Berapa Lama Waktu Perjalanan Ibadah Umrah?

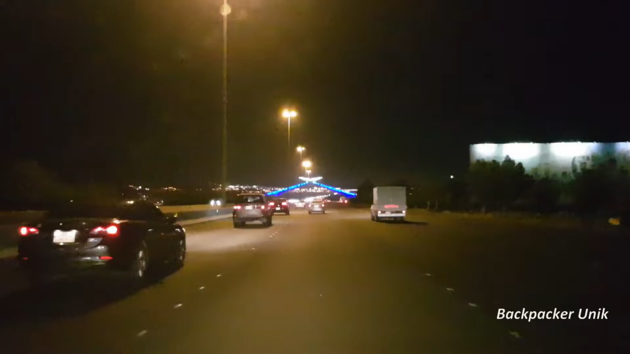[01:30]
memasuki kota Mekah kita akan bertemu dengan sebuah gate atau pintu masuk kota Mekah ya dimana dimana petugas akan memeriksa ya atau memperhatikan kendaraan yang masuk ke dalam kota Mekah